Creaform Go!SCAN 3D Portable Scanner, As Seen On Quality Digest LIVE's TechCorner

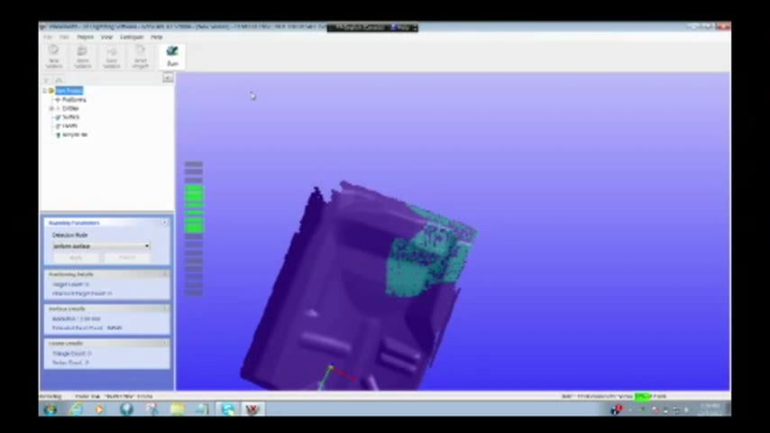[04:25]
Get back in, and we will scan this side over here.
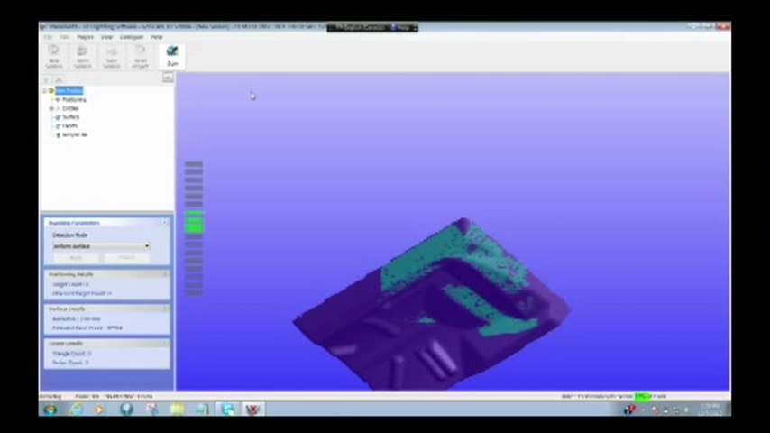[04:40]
There we go. Some of the lights reflecting off these bright lights here. But that was it.
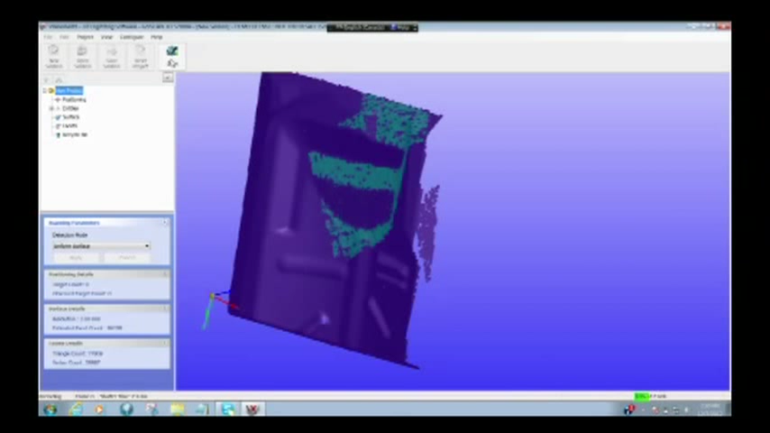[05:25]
We'll lock on, and I'm going to come over on this side, and I will just, getting a lot of reflection off.
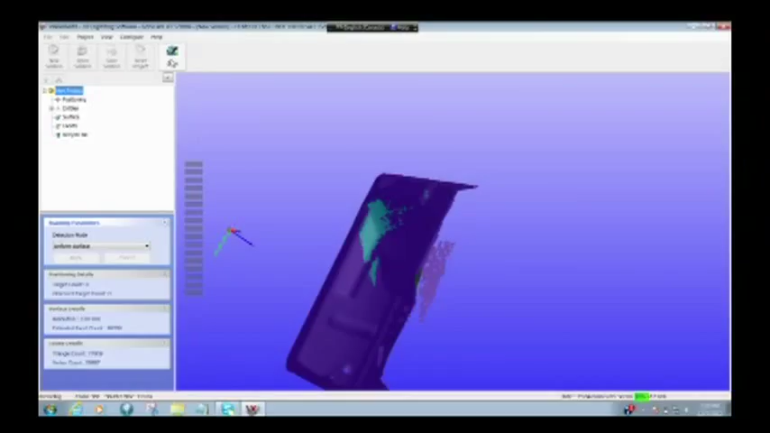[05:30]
Here we go.
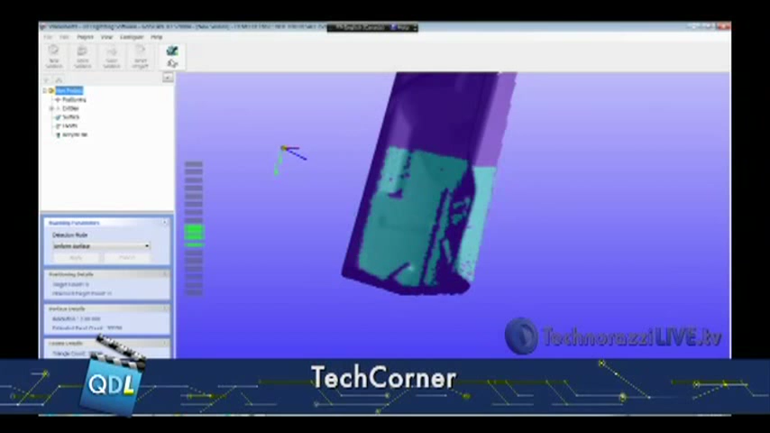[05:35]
Now, it's really bright here in the studio, so there we go. And I have caught those areas that I missed, that I missed before.